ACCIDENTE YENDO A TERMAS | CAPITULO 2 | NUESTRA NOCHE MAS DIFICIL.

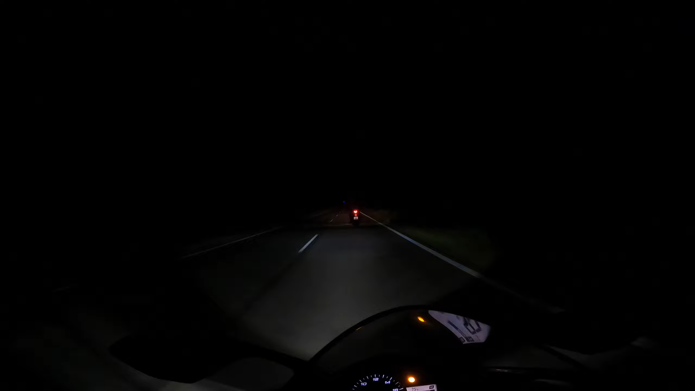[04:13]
La cámara que graba en este momento es la de Alan. Yo voy al frente. Parece que tenemos un control policial por delante, pero no es un control policial en realidad. Hay personas pidiéndonos que aminaremos la marcha.
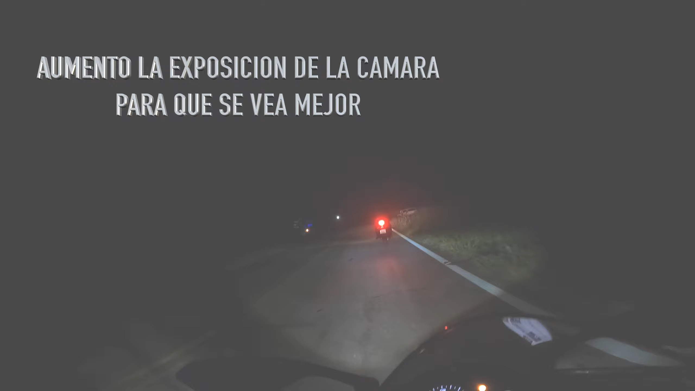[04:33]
Hay una persona con una linterna.
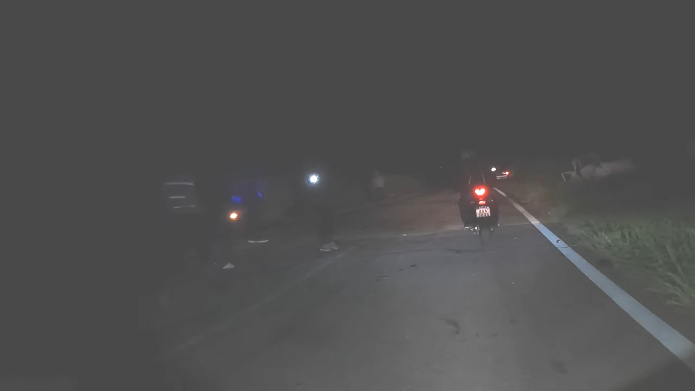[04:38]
Hay un auto a la derecha completamente destruido.
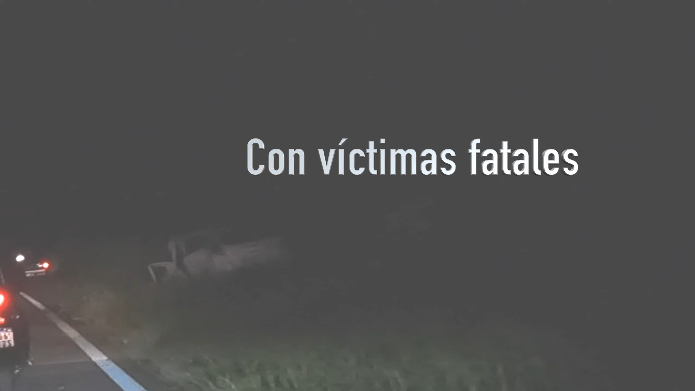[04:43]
Sobre la mano izquierda, aunque no podamos verlo, hay un camión volcado y hay restos esparcidos por toda la ruta.
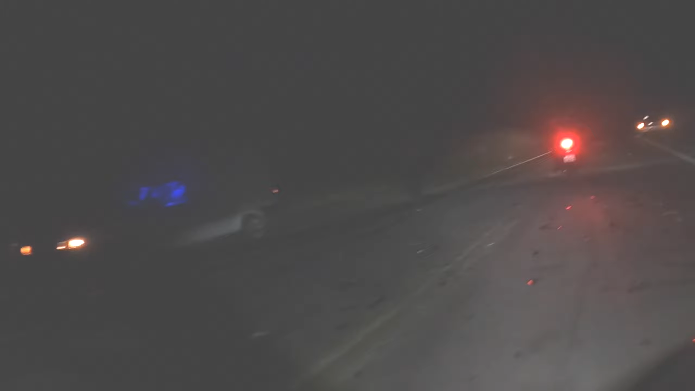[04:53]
La imagen es desoladora. Sí. No, acaban de chocar, boludo. Recién, recién, recién esto. No te lo puedo creer, boludo.
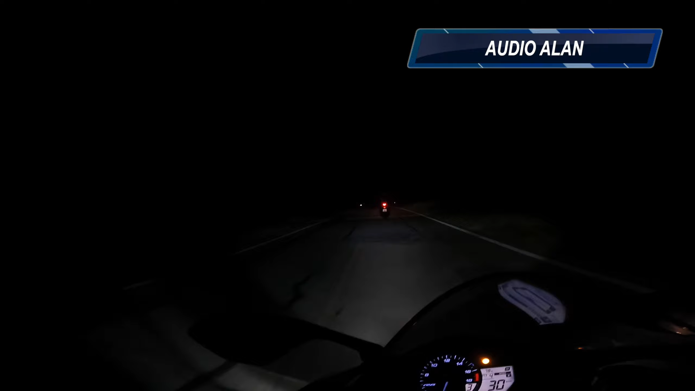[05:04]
Bueno, chicos, nada. Justo estaba grabando. Lamentablemente hubo un palazo delante de nuestro. Y ese es uno de los autos que teníamos pasando. Venimos frenando, entonces nos pasa. Ya lo teníamos visto. Al parecer se la pegó. Bueno, cosas que te ponen un poco mal. Lamentablemente. Realidades de la ruta. Llegamos al cruce provincial. Ingresamos en la provincia de Santiago del Estero.
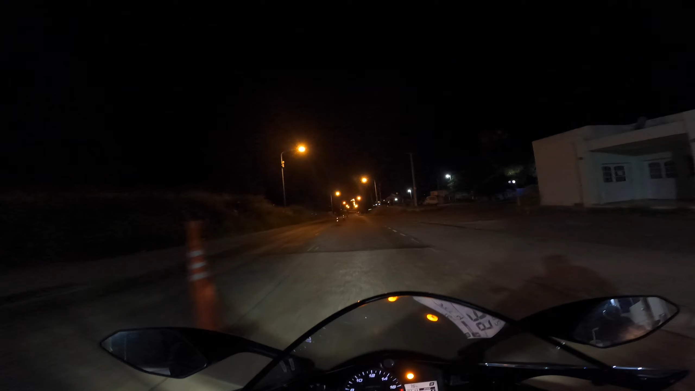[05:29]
Y paramos a cargar combustible. Finalmente conseguimos la estación de servicio.
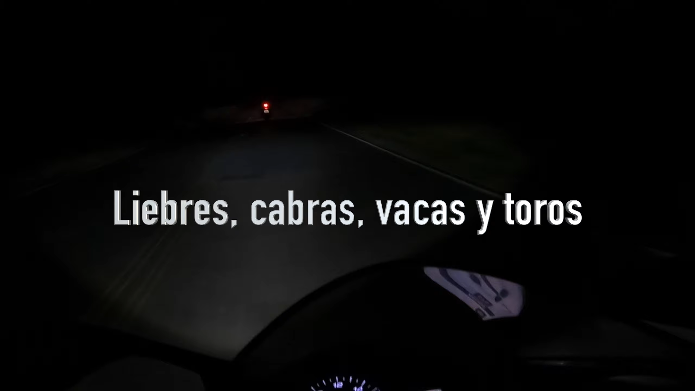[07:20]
Los animales acá que van por la orilla se pueden llegar a asustar y se pegan una cruzada que más te vale reacciones rápidas si es que podés. Así que manteniendo una velocidad pareja y despacito.
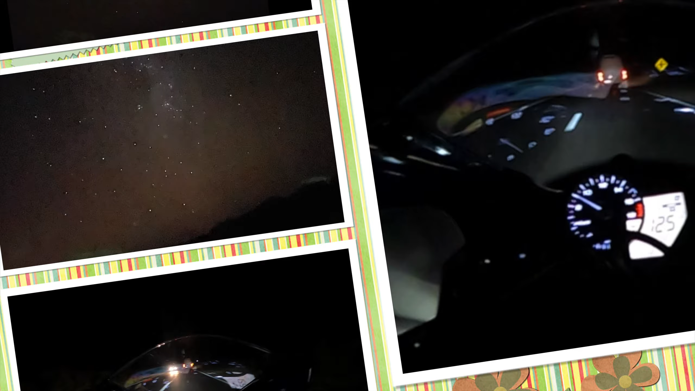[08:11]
A medida que nos acercamos a la ciudad de Santiago,
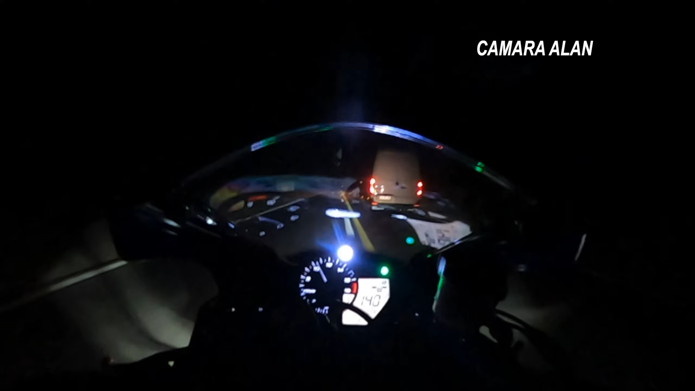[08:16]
el estado de la ruta va mejorando, ya se puede notar, ya podemos volver a acelerar un poquito más y finalmente llegamos a la ciudad de Santiago,
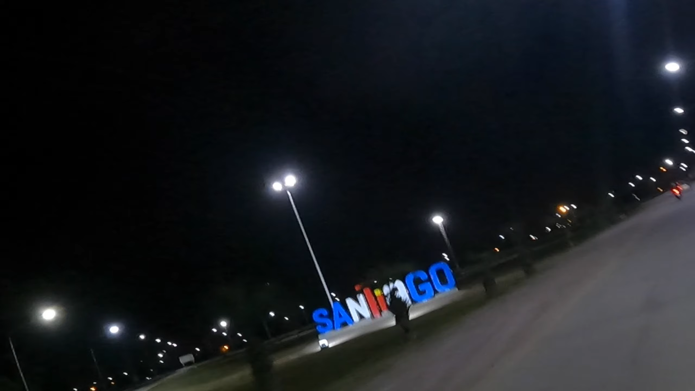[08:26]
en donde vamos a volver a cargar combustible para seguir a termas.
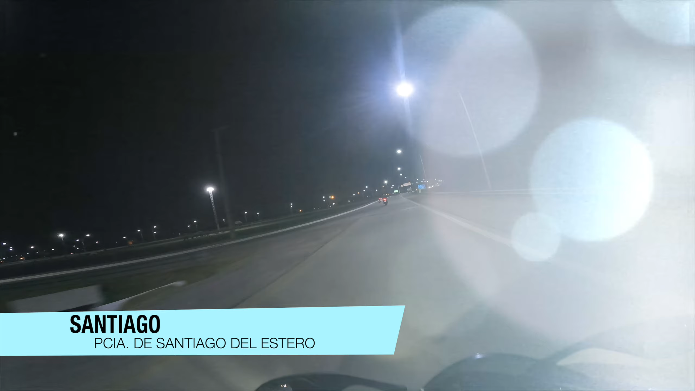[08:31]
Cada vez falta menos y ya empieza a salir el sol